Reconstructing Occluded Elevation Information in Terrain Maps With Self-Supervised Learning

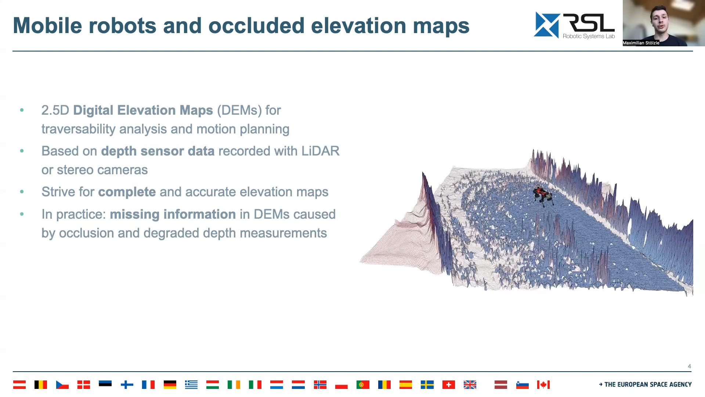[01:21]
The new solution to this would be to use supervised learning to train a neural network to reconstruct the missing elevation information. However in the real world data sets there is
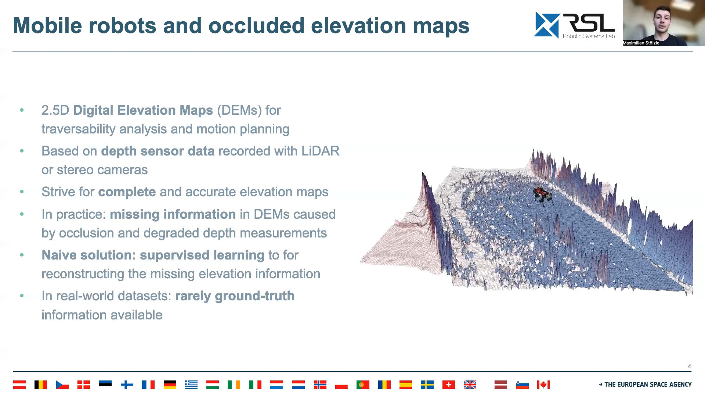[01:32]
rarely a ground truth information available which is required for supervised learning. We aim to bridge this gap by introducing a self-supervised learning strategy
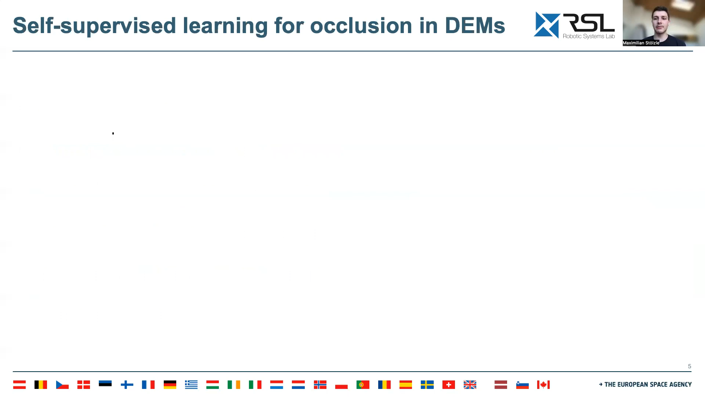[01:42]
which does not require access to ground truth information. We consider elevation maps generated by all kinds of mobile robots such as for example lagged robots or planetary robots. Conventional elevation mapping strategies generate partially occluded 2.5 DEMs.
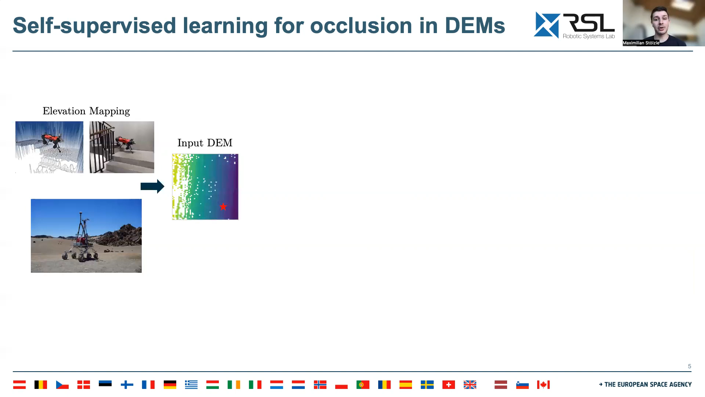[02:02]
We randomly sample a vantage point and perform waycasting. This means we check for every grid cell whether it is visible from the vantage point. This leads to an even more occluded DEM with a corresponding binary occlusion mask. We pass the occluded DEM through an encoder-decoder neural network to receive a reconstructed DEM. Next we compute the reconstruction loss between the reconstructed DEM and the input DEM.
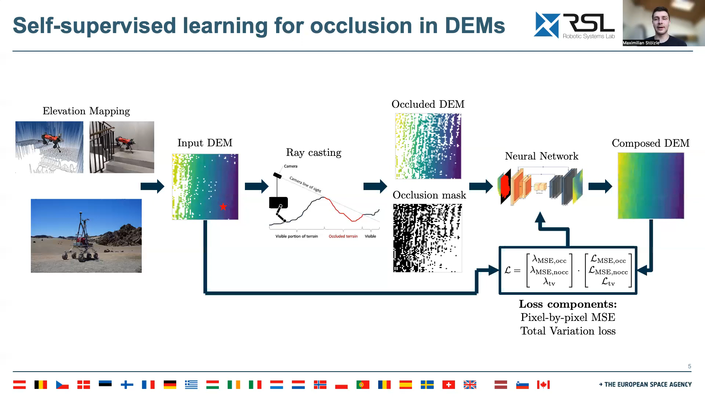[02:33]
Finally the neural network weights are updated. On top we perform motion planning with incomplete DEMs. On the bottom with our reconstructed elevation maps.
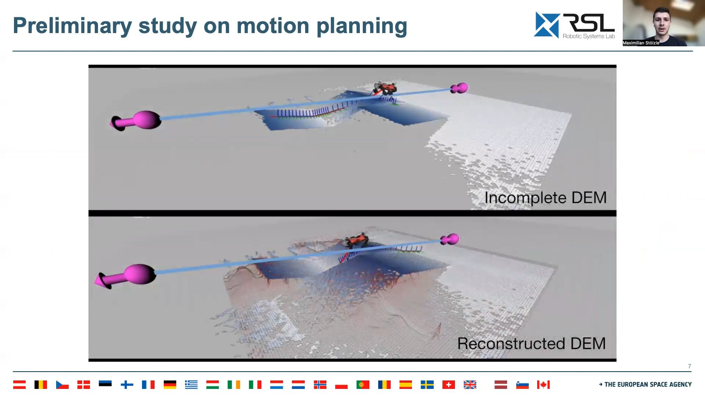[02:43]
Our preliminary experiment showed that the planning enabled by our approach can reach further ahead and only need to be slightly adjusted when the belief of the occluded area is updated.